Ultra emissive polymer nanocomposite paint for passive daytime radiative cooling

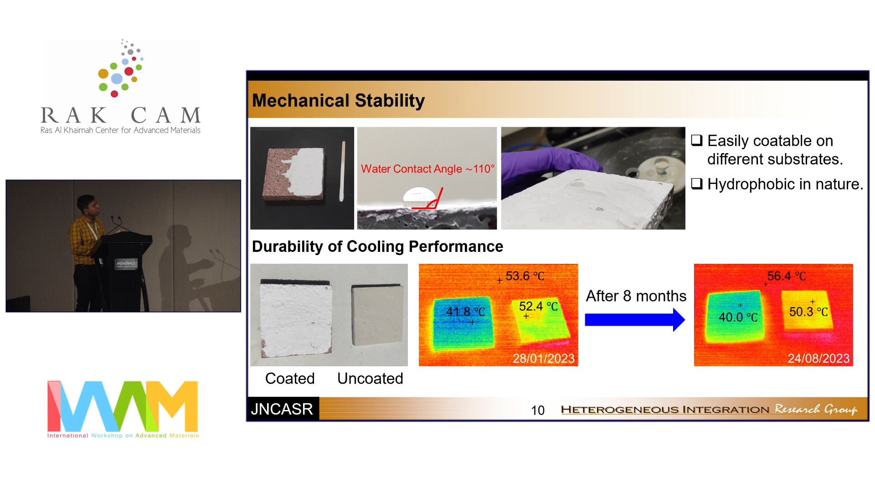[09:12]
And also, after eight months, we checked the, we checked again, and it shows the temperature reduction almost remains the same. So, therefore, it is very durable.